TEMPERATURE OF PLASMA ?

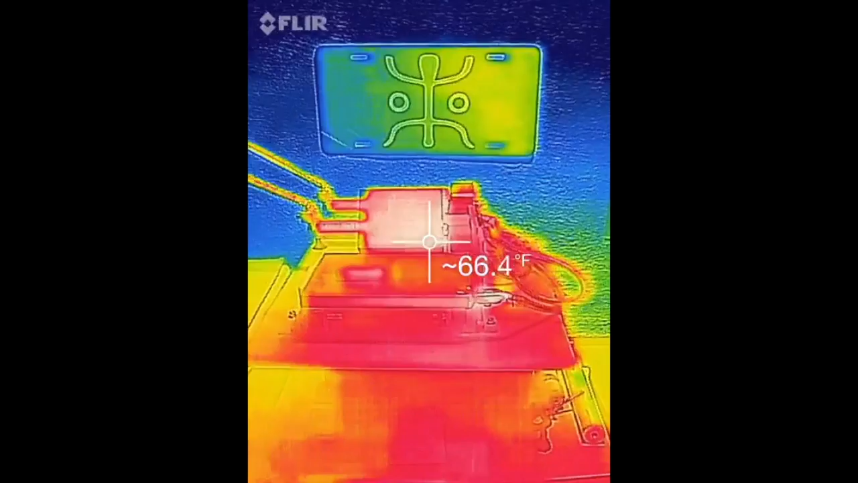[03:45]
On screen: spot 66.4°F
So this is the experimental setup as I showed you in the previous portion
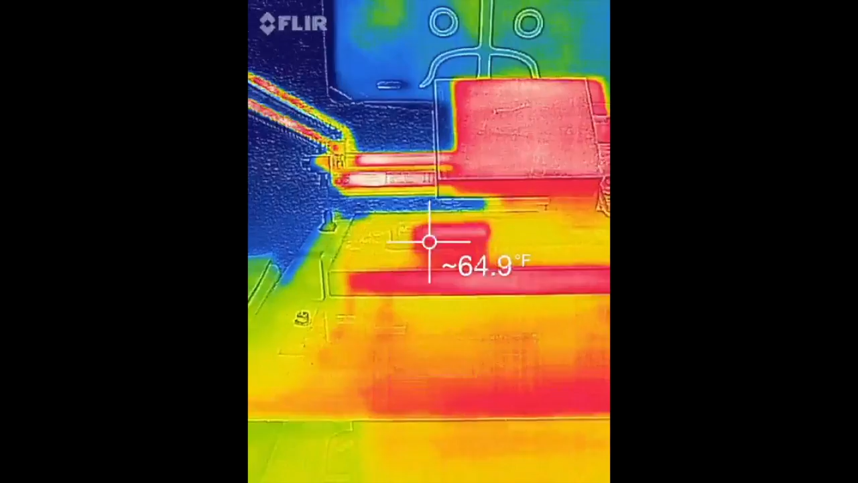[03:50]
On screen: spot 64.9°F
in FLIR and here we have the
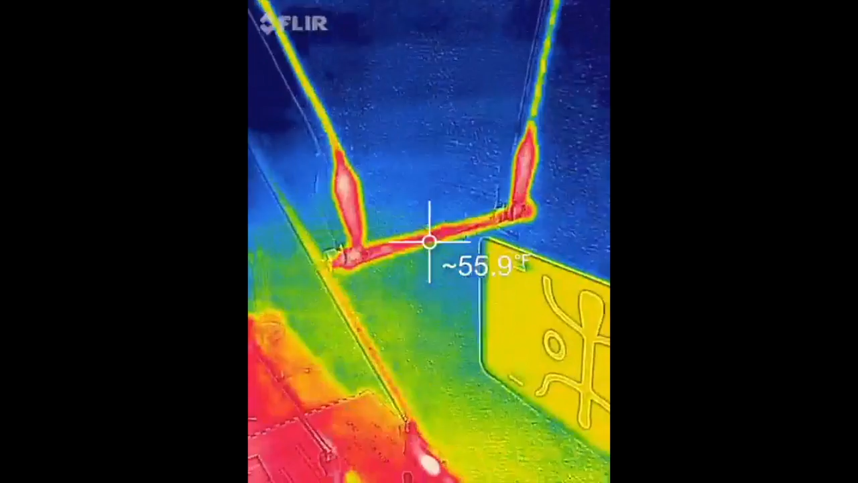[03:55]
On screen: spot 55.9°F
the 300 watt halogen bulb temperature indication. We have the carbon electrodes
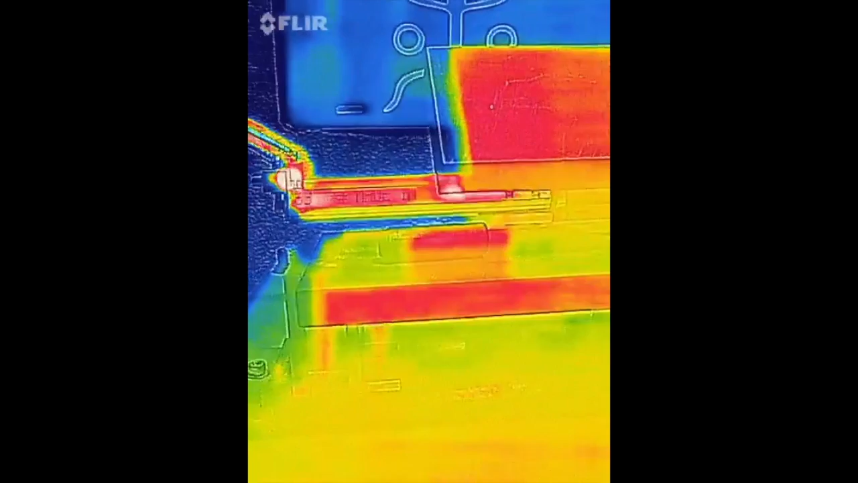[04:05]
temperature indication.
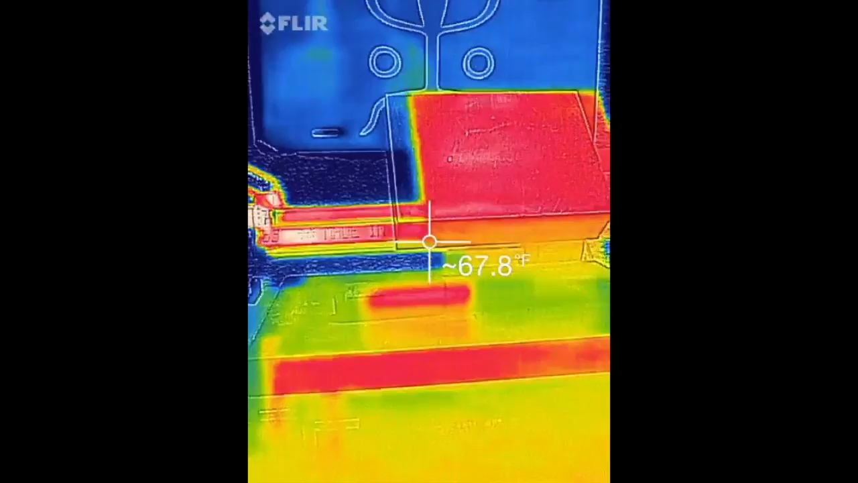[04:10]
On screen: spot 67.8°F
We're going to activate the system. The first thing I'm going to do is going to show
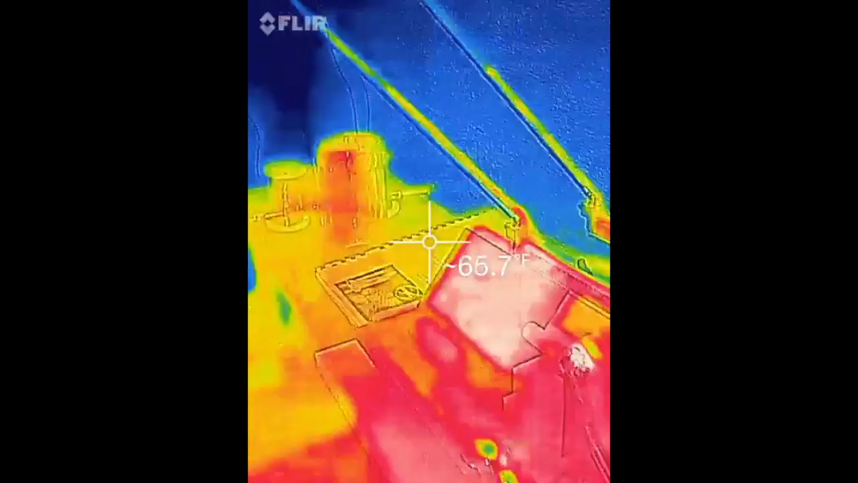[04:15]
On screen: spot 65.7°F
you the temperature of the halogen bulb as far as the reactant energy
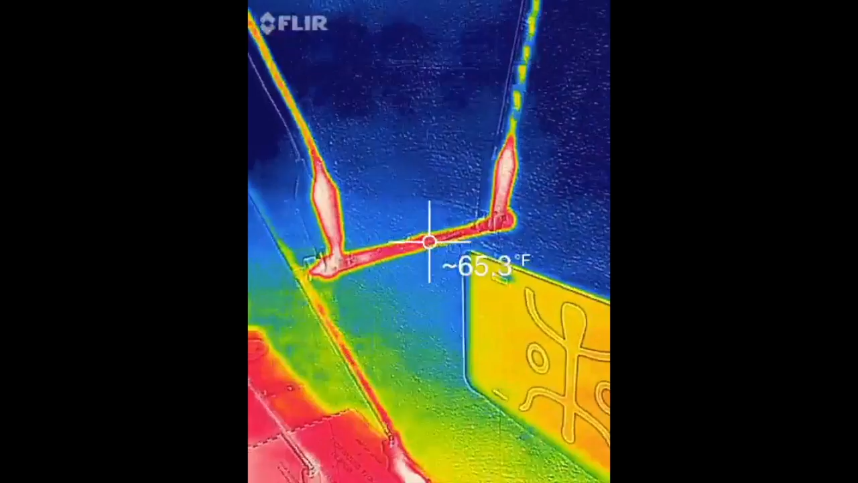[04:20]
dissipation through the halogen 300 watt bulb bulb temperature. And then we're going to show the
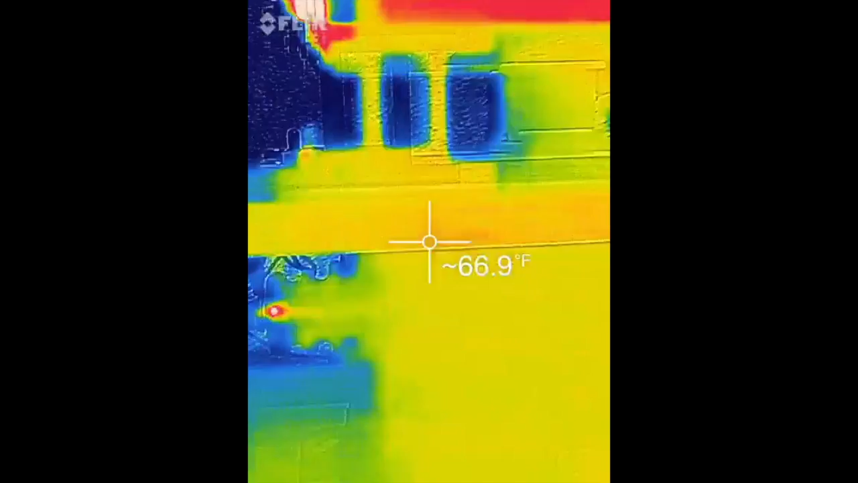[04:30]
On screen: spot 66.9°F
resultant attempt to measure the
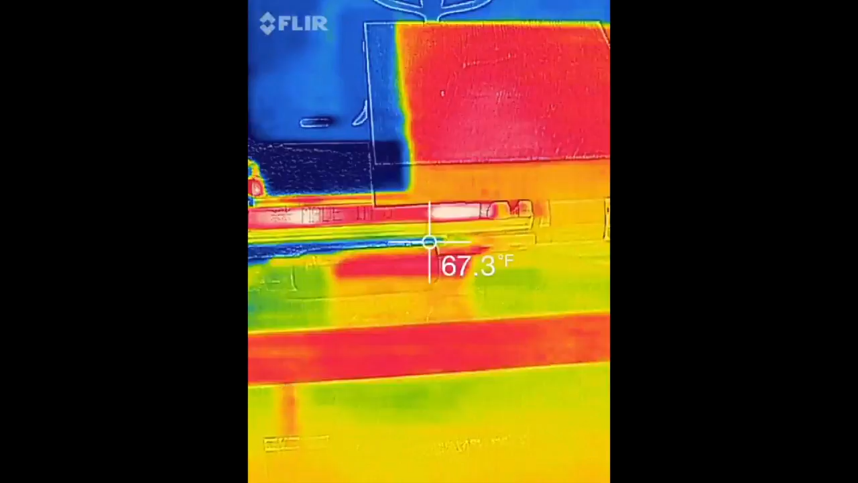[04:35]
On screen: spot 67.3°F
electrical discharge right here plasma and the temperature itself.
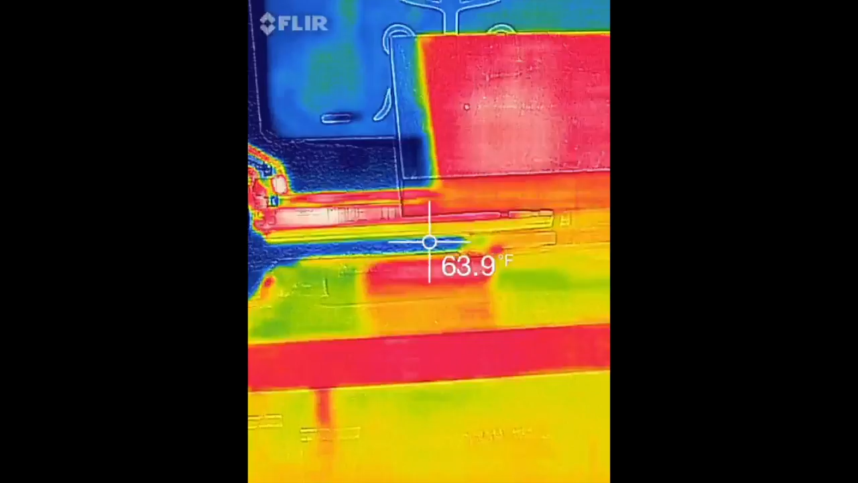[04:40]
On screen: spot 63.9°F
So here Here we go. I'm going to turn the system on.
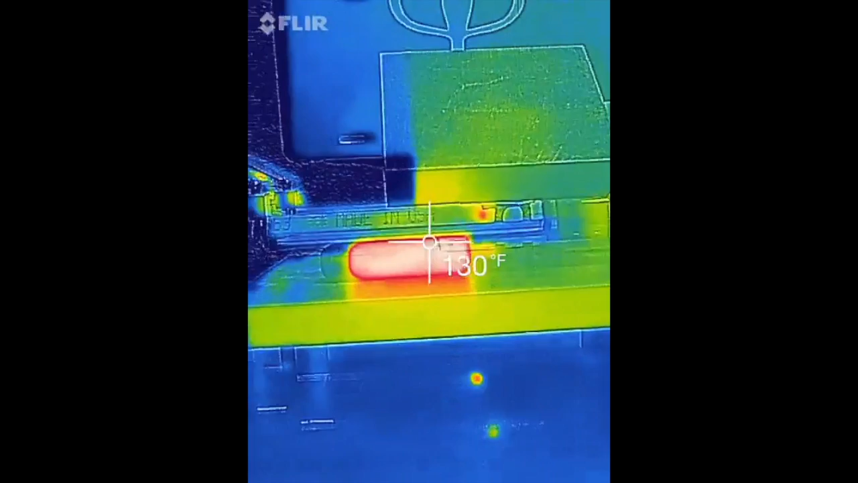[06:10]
On screen: spot 130°F
Now for what it's worth, the carbon electrode as a good conductor did heat up ever so slightly.